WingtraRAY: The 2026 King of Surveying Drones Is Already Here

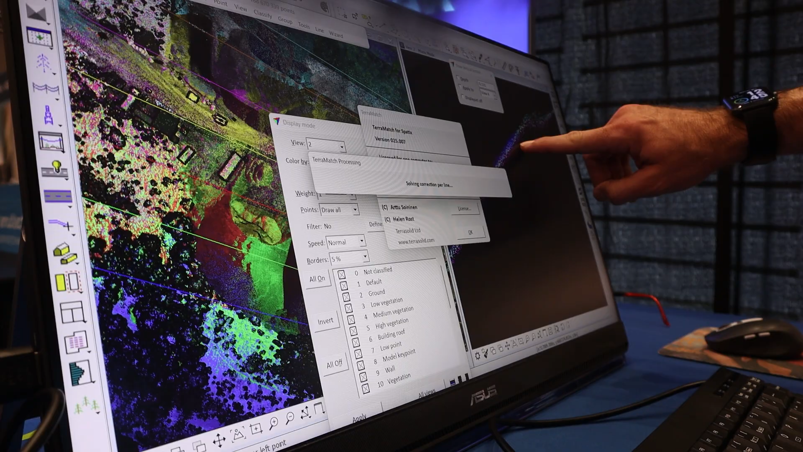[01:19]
For example, if we want to do diameter breast height, which is a common deliverable for trees, we can use TerraSolid to automate that and extract those out, and we can export those metrics out.